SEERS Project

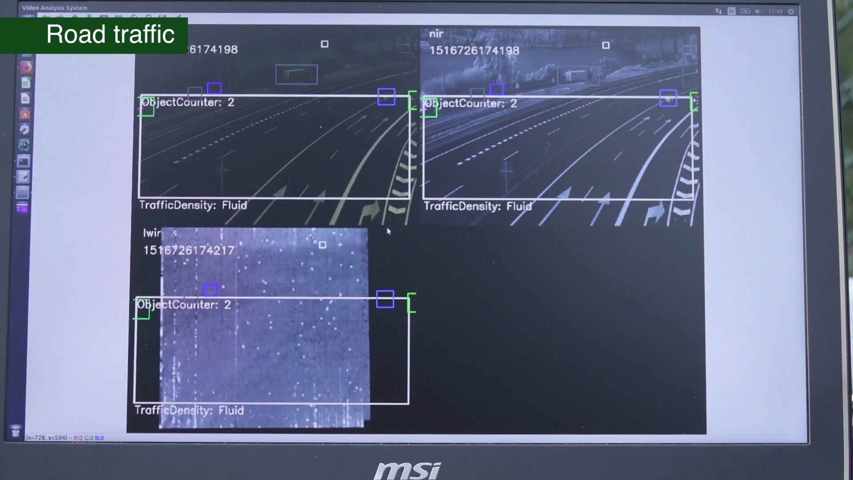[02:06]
Effective surveillance, even with low visibility, day and night, without need of an external illumination system.
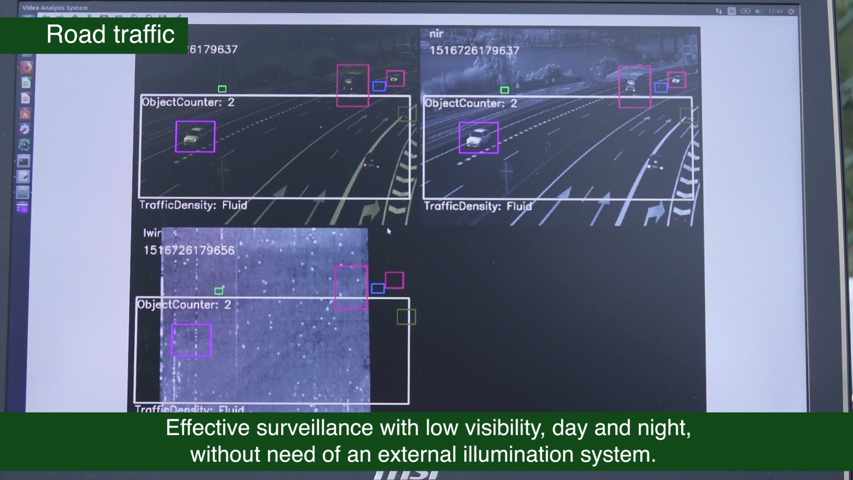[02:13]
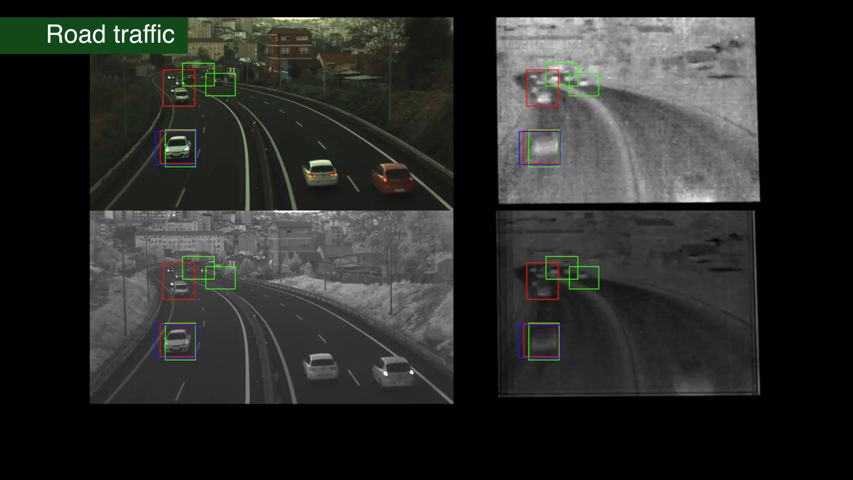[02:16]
Video analytics will support traffic monitoring, allowing the detection of vehicles, pedestrians and events.
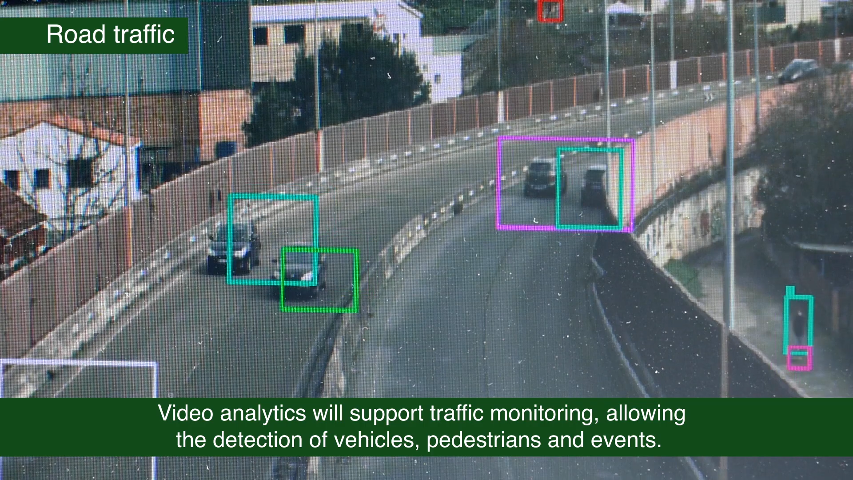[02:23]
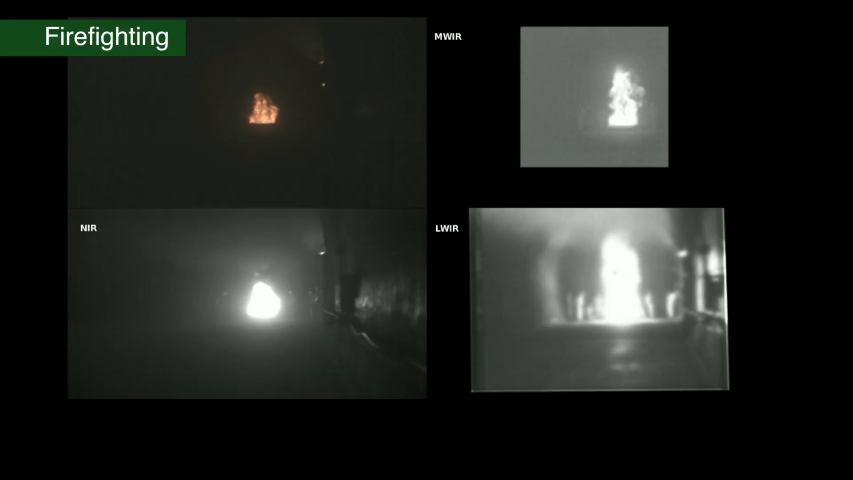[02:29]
The system will be evade in firefighting situations,
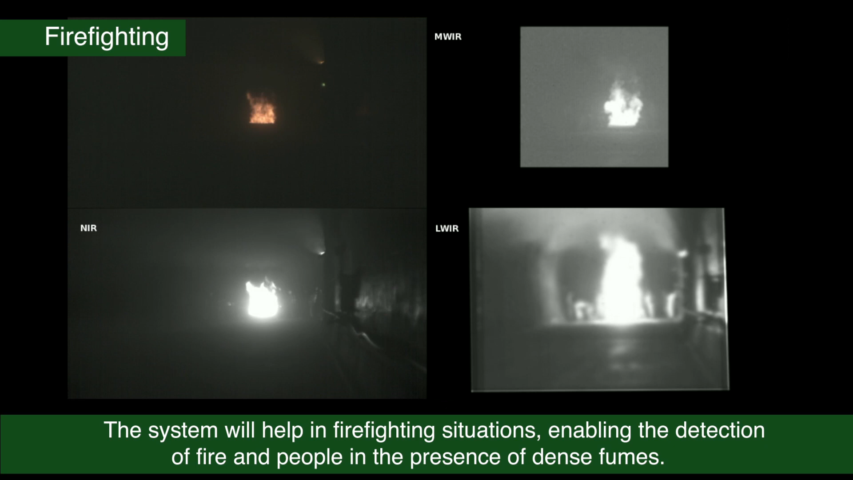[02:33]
enabling the detection of fire and people even in the presence of thick smoke and fumes. Spatially resolved measurements can be of capital importance
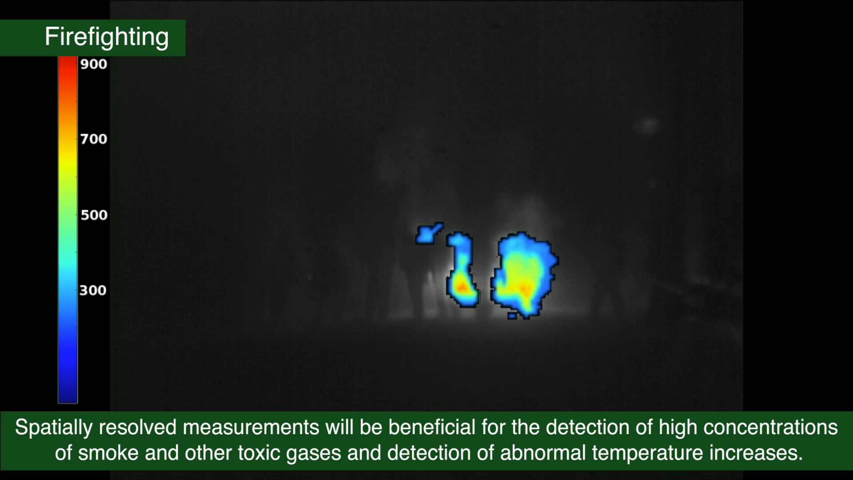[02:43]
since they spot high concentrations of smoke and other toxic gases and
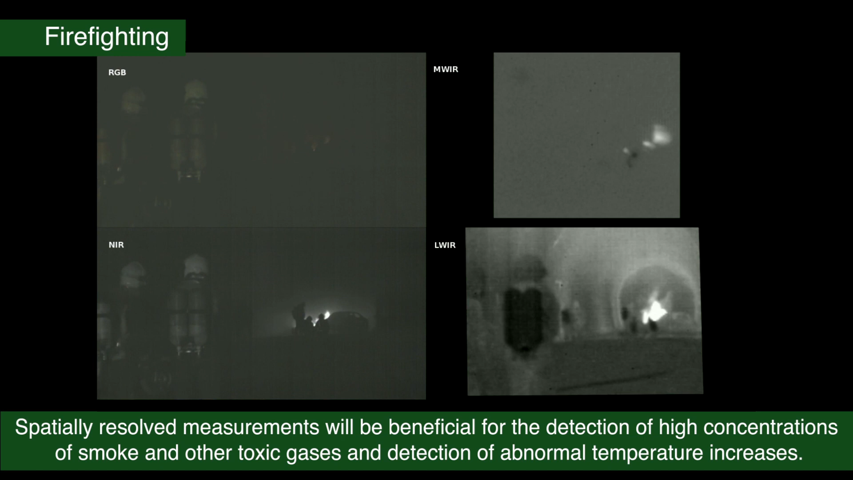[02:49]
are also able to detect unusual rises in temperature. The main advantage of the SEER system,
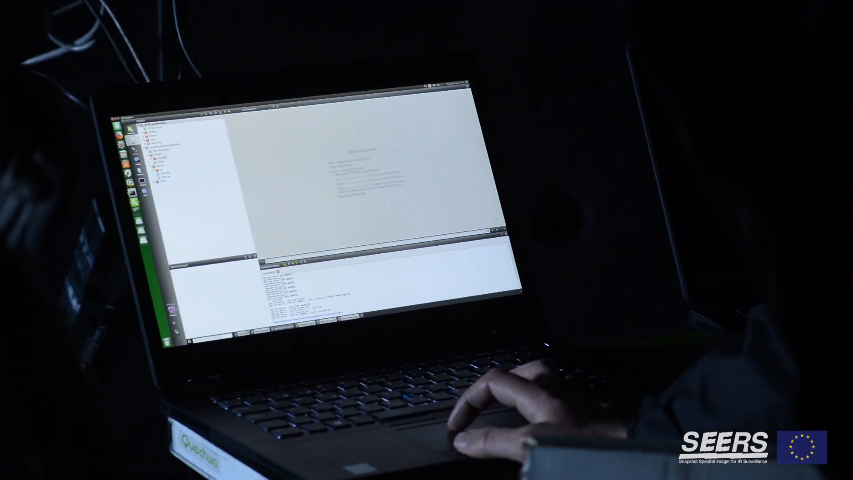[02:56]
when compared to other options, is definitely its cost. Moreover, the system combines three uncooled
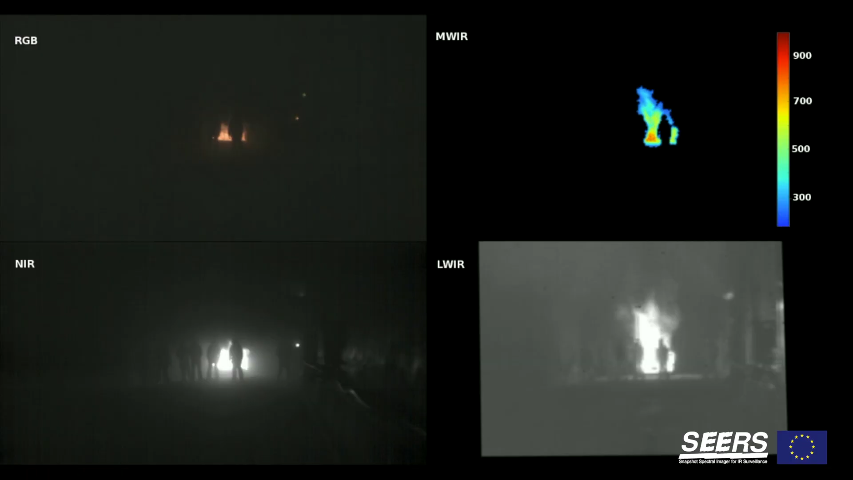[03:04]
technologies monolithically compatible with SIC-MOS in a
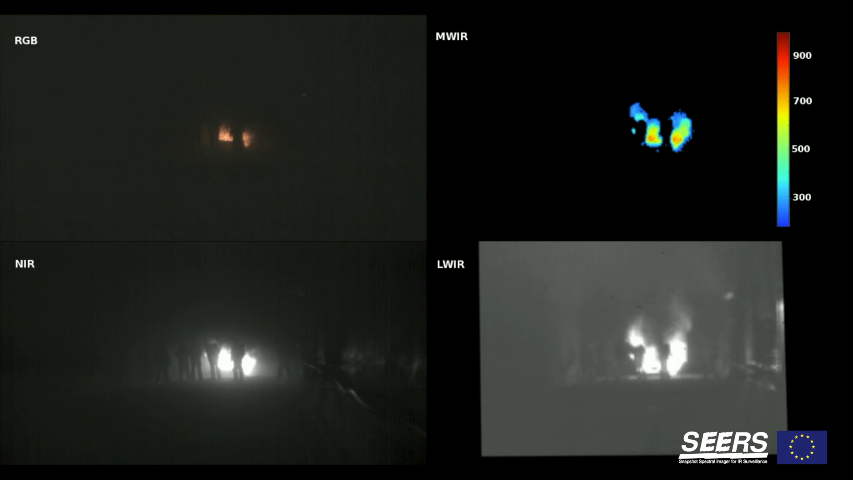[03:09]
modular and compact multispectral camera covering a broad infrared band, something that had never been done before.